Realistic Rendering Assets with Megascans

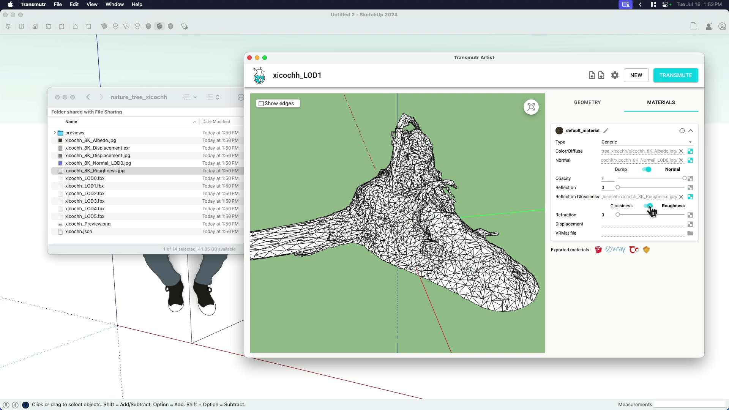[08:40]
which is kind of shows whether it has any glossiness or not. You can drag and put that in the glossiness slider, but switch that from glossiness to roughness. It might give a little bit of shine like on the moss or the leaves where it's needed. And lastly, there is a displacement. So we can try that displacement and put that over in the displacement tab and see if that helps us.
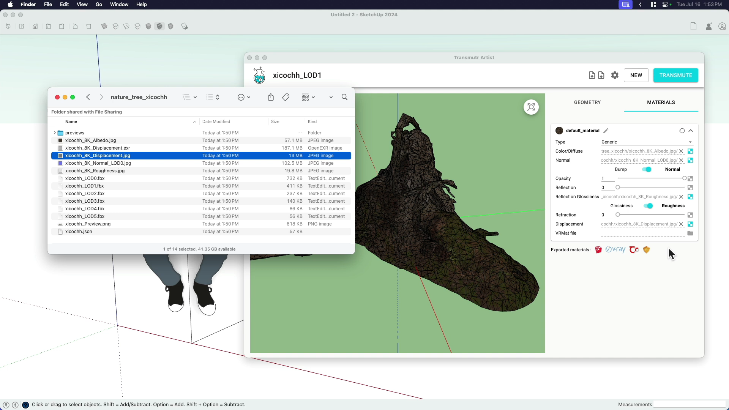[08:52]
When you're all ready to go, you just click up here at the top right and say transmute. It's going to ask me where to save it. So I'm going to create a new folder. I'm just going to call this stump and call it whatever you want.
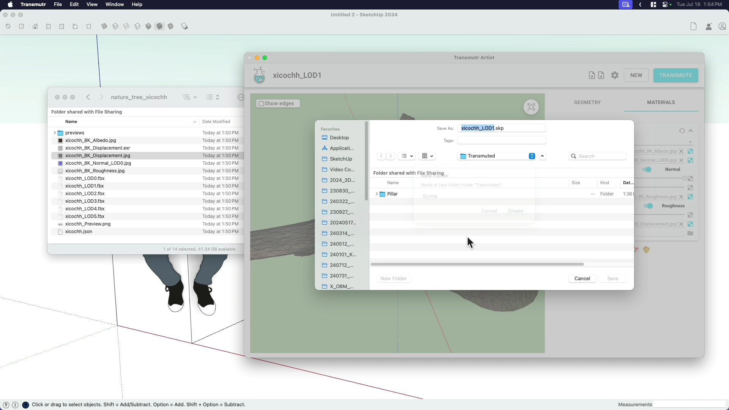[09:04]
And I'm going to save it there because when it saves it, it's going to copy all of those textures that I just did.
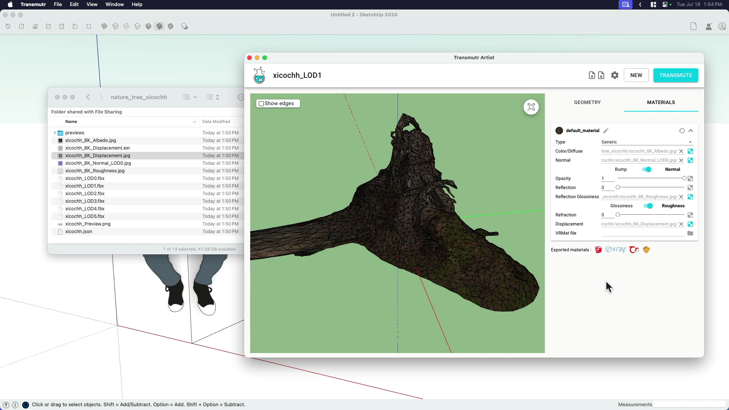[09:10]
It's going to save it to a new file. Pop over here into SketchUp. Grab this folder right here.
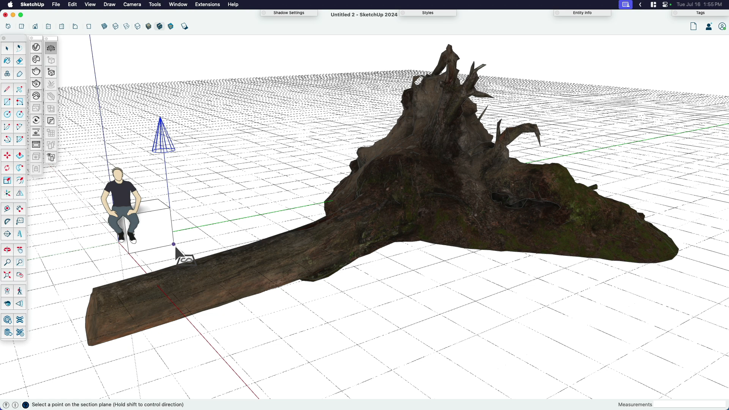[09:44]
And that just makes it so that there's a ground that it sits on.
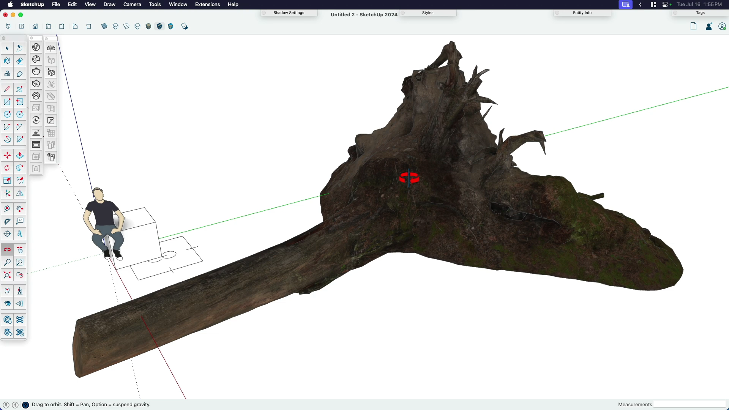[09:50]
And let's see what this looks like rendered. I'm going to, you can see in SketchUp, it's a little dark. Same thing that I just, we just saw on transmuter. If I turn my hidden geometry on, it's fairly,